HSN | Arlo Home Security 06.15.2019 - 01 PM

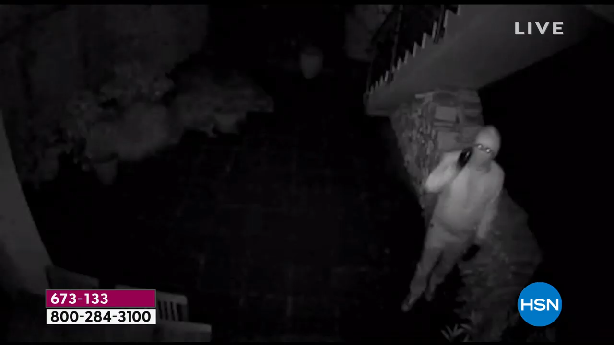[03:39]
and I can tell you that this video is amazing.
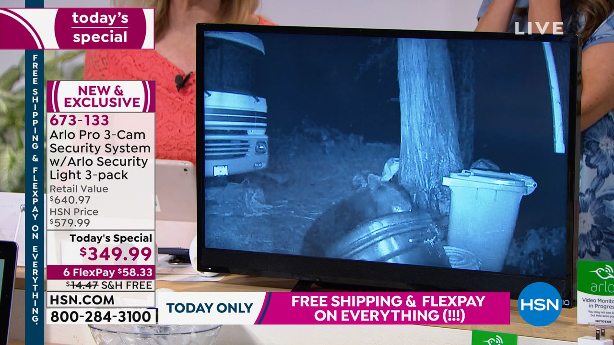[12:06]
You can be anywhere. That's a bear going through someone's trash. That's a bear. Yes. This is at night, obviously. That's in the night vision. That's like a mountain lion. Yes.
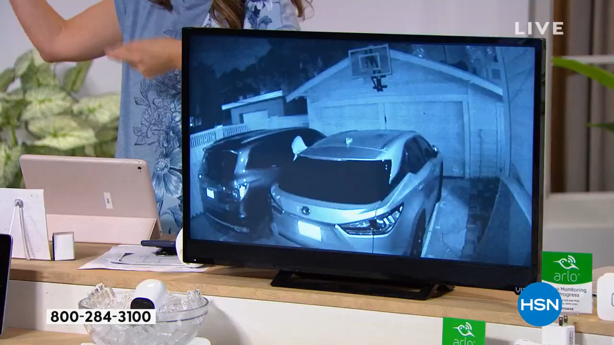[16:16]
And you're like, I know no one's ever going to actually pick up the phone. But let's show you real videos because I want you to know exactly what you can see,
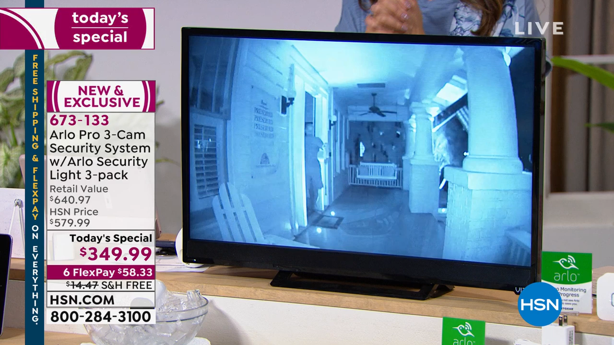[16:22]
what you can discover, and if there's, whether it's just simple car theft in your neighborhood, let's whether it's inside package my computer. Pirates. Yeah, what's the best way to watch these? Some of the bad guys. We're gonna go inside my computer. And okay, what you're seeing, when it's black and white, that means that it's the night vision.
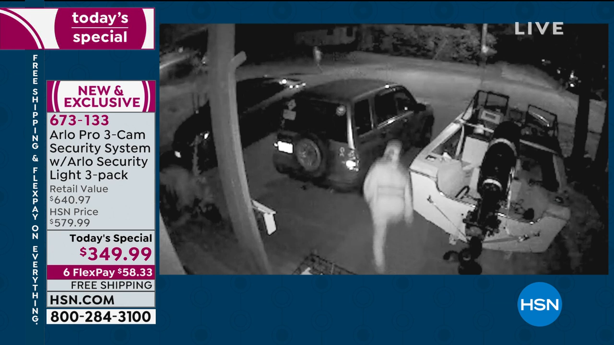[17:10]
Black and white, these guys just stole something, and they caught those guys. This is what it looks like at night in the night vision. You wouldn't believe people just go around, and they see if your car is unlocked, and they try and get in. So this is what your footage looks like at night. Now with the addition of the lights, it enhances the quality of the cameras.
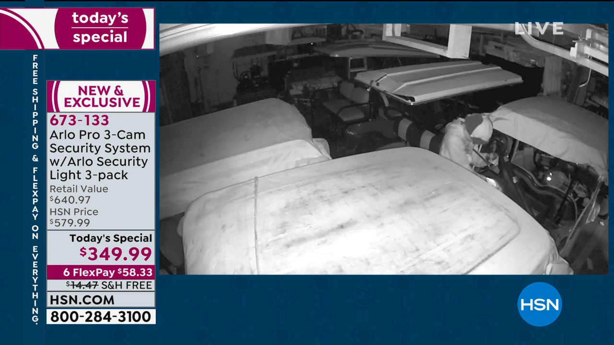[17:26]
This was at a business. Hello, if you have a business, how great would this be?
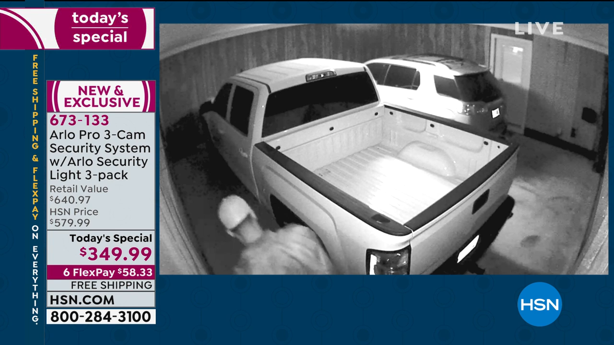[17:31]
And this guy stole tools out of a golf cart and then took them and caught them. So you can see people just come up onto your property during the day and at night. They see if your cars are open.
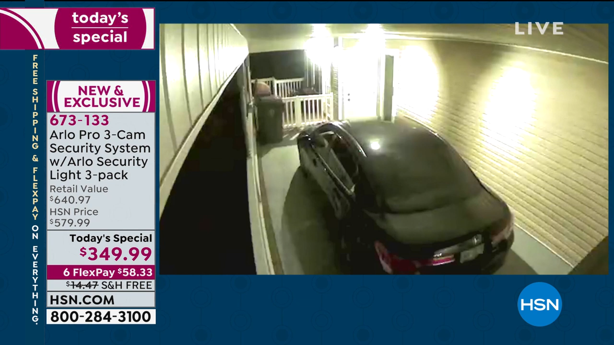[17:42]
They, right there, that's a hit and run. That was the teenager neighbor across the street. Whoops. A little hit and run and they caught him. Because you can see at night, you can tension zoom.
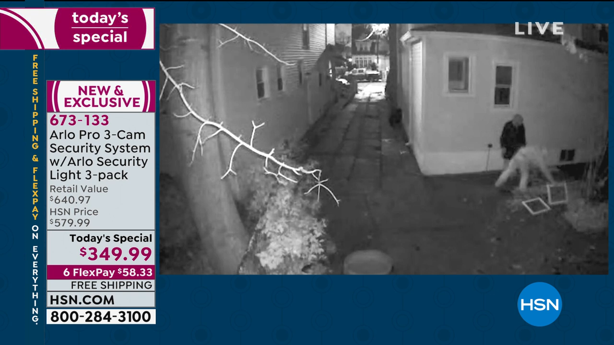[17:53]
How far can you see if you have this on the front of your house? Well, it has motion detection up to 25 feet, so it will detect motion up to 25 feet.
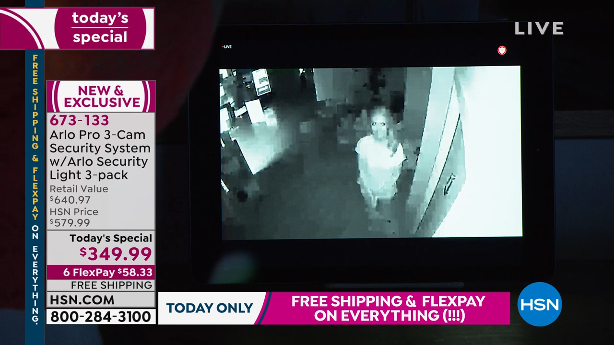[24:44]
I see the red dots on the camera. Okay, yeah, oh, there it is. Okay, I'm sorry, I'm not paying attention. I was looking at you, not the feed. Okay, so this is what night vision looks like. You can see how she's illuminated. Everything's lit up. And what I'm gonna do is I'm gonna turn on the Arlo lights. This is brand new. They're motion lights. They worked, there's the notification right there. So you get a notification. They can work with your cameras. They can start recording. Now hold on, I want you to see the difference. Oh, she's looking sneaky. Okay, there the lights go on.
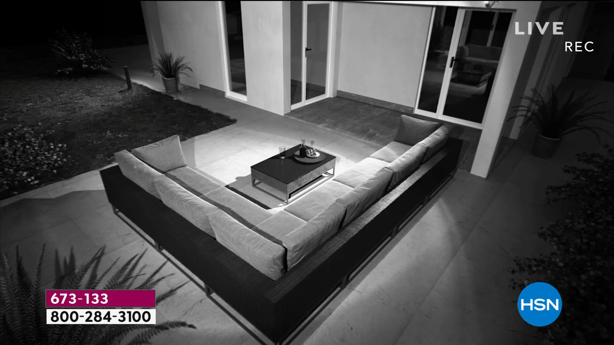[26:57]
The lights can trigger the cameras.
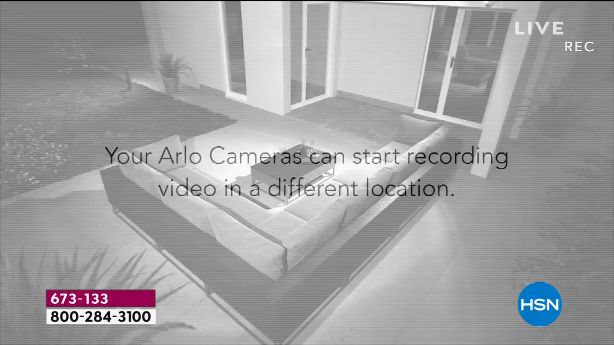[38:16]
So your cameras can start recording. If the motion is coming from your light, you don't have to put them together.
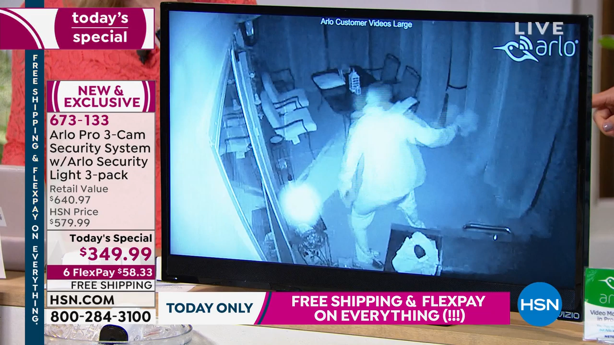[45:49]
You have 7 days to review your videos. Videos. I mean, look at this person breaking in. And they hold up in a court of law.